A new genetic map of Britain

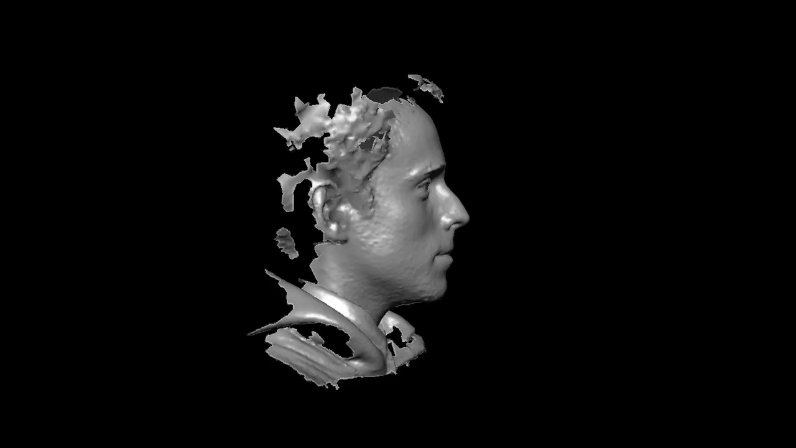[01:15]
and we're taking three-dimensional pictures with a complex camera set up that give us a complete statistical representation of their face.
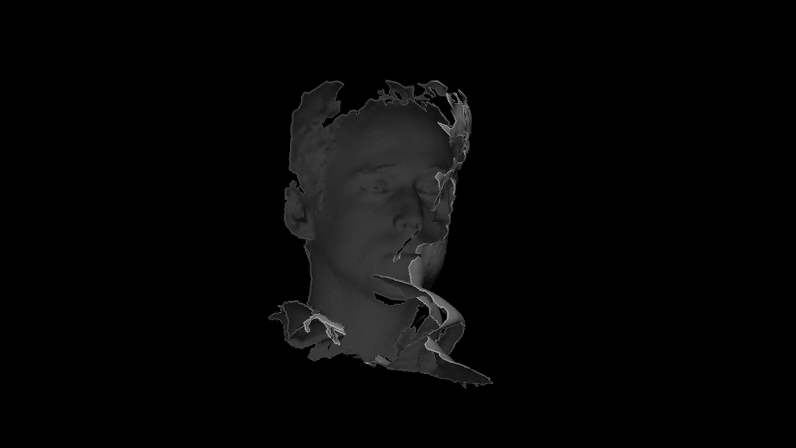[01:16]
From that we can make measurements that try and pull out the features of faces that we see as different,